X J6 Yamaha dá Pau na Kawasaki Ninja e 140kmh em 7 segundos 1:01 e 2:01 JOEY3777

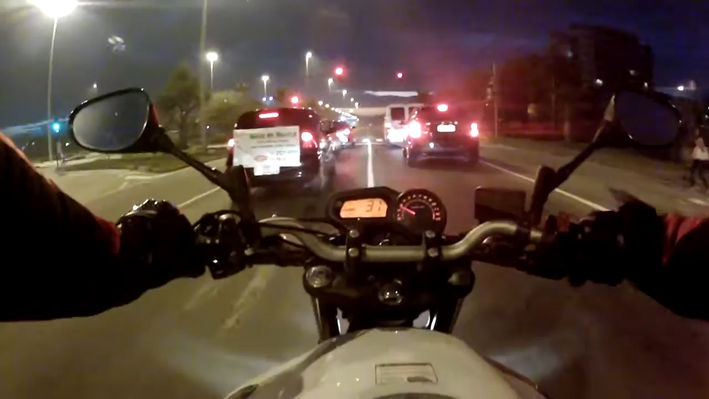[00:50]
pista lisinha pra gente. Pra gente meter um 140. Até o posto. Quanto será que a gente faz? Vamos ver.
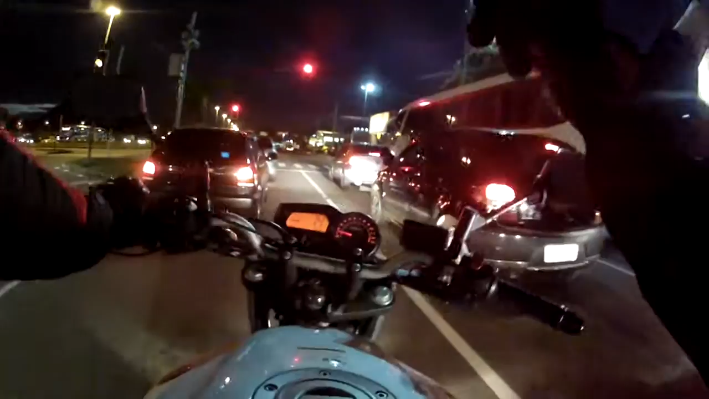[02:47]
Fala pra mim, vai ganhar uma posição de um carro. Será que adianta? Não, só derruba o amiguinho da moto. Só isso que você faz, queridão. Mais nada.